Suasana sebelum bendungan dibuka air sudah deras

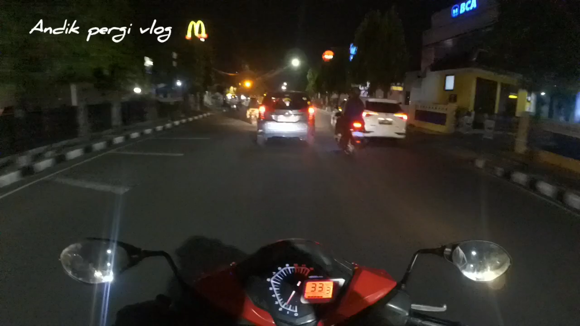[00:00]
Assalamualaikum warahmatullahi wabarakatuh, guys. Ini kali ini saya menuju Sungai Berantas ya, yang akan ada peladu atau guys ya, pembukaan bendungan ini guys ya. Masih banyak ikannya guys ya, ini survei lokasi guys ya. Menurut info ya besok guys ya, ini bendungannya dibuka, ini debit airnya pasti naik ini.
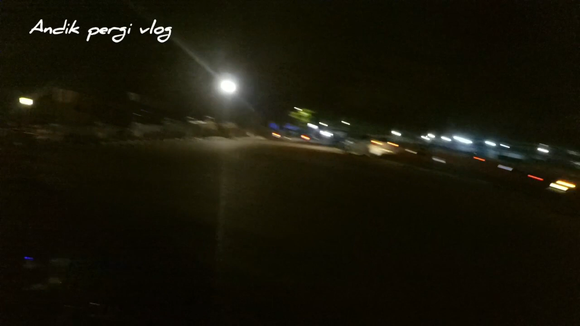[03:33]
Nah, ini jalanan ini ramai lancar ini di Kota Kediri ini guys ya. Ramai lancar jalan ini. Menunggu punya bendungan ini.